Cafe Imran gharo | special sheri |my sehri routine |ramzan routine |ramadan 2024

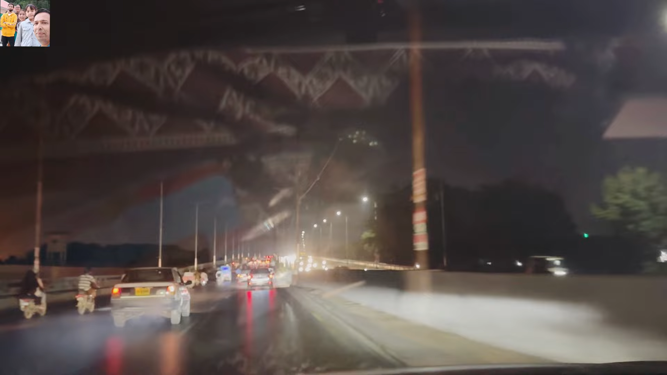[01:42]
नहीं अच्छा, तो चलते हैं आगे दिखाते हैं जनाब। अब जैसे जैसे जो है वो हम कराची से बाहर, हम कराची से बाहर तो घर आ गए, लेकिन ये कि शहर से जैसे जैसे जा रहे
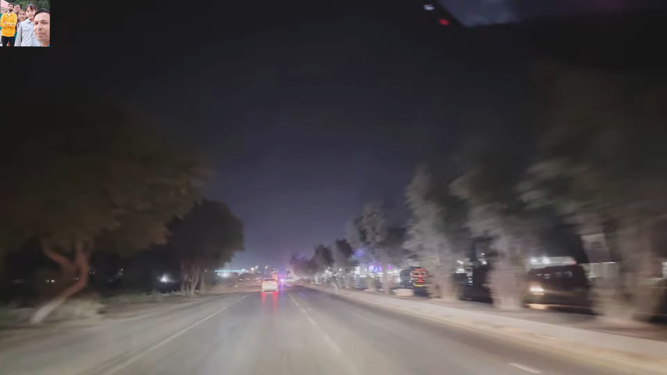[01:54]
हैं ना तो थोड़ा थोड़ा जो है ना वो सन्नाटा होता चला जा रहा है।
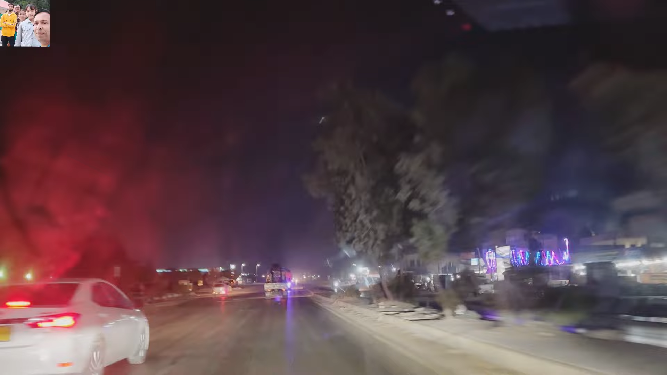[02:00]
वीरानी में होती जा रही है अभी तो, खाली यहाँ पर मतलब थोड़ी सी आबादी आ गई है, पीछे वीरानी भी है ना।
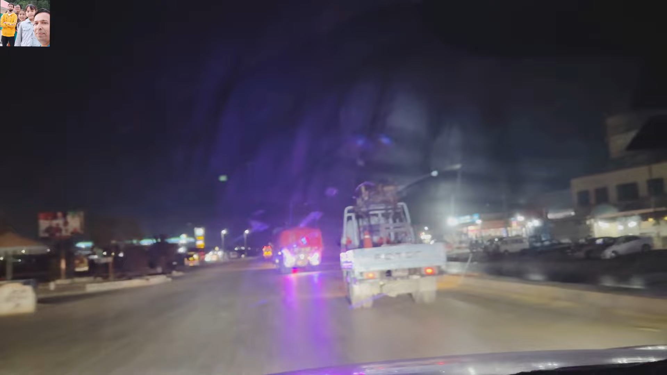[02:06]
आगे भी जाके ना एक नज़र आ रहा है ना, जो ये पेट्रोल पंप के बाद जो वीरानी नज़र आ रही है ना,
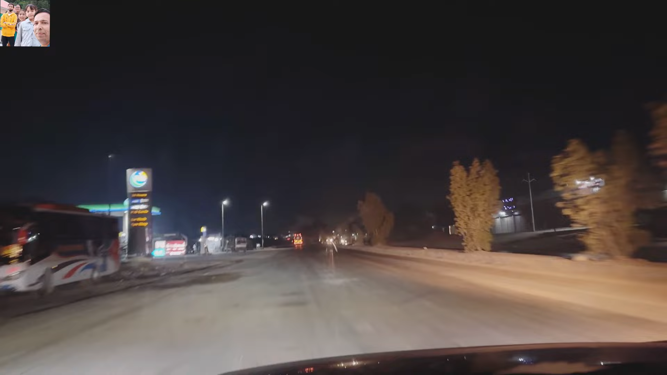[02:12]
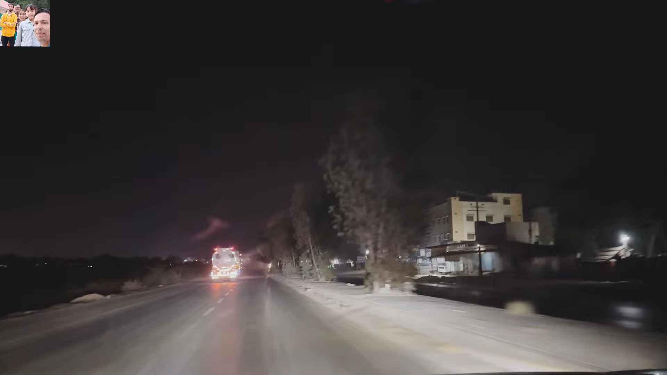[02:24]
एक तो रात का काफ़ी लेट हो गया था और रास्ता भी जो था वो सिल का था। वैसे तो सन्नाटे वाला रास्ता था, ट्रैफिक आ जा रहा था, लेकिन ये कि आपके आसपास जो थे वो दुकानें वगैरह जो थी वो सब कुछ बंद हो चुका था और ज़ाहिर है खेत खलियान भी होंगे बीच में, अंधेरे में समझ नहीं आ रहा था।
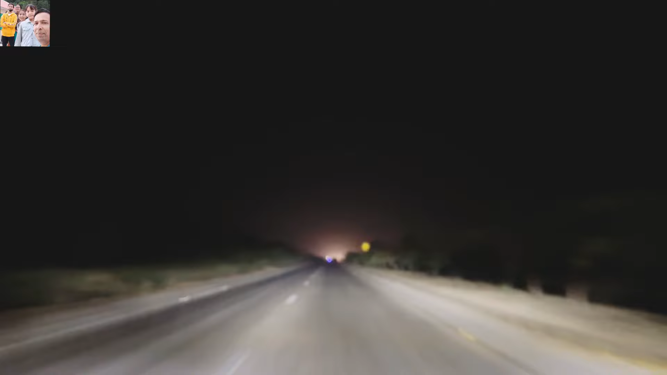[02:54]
रास्ता सेफ था, हमें कोई प्रॉब्लम नहीं हुई, रोड बिल्कुल सही बनी हुई थी। बस ये कि सन्नाटा था, जो लोग पहली दफ़ा ट्रैवल करेंगे उनको डर लगेगा, लेकिन बाकी ये कि आपका रास्ता बिल्कुल सेफ था, रोड्स बहुत अच्छी बनी हुई थी यहाँ पे।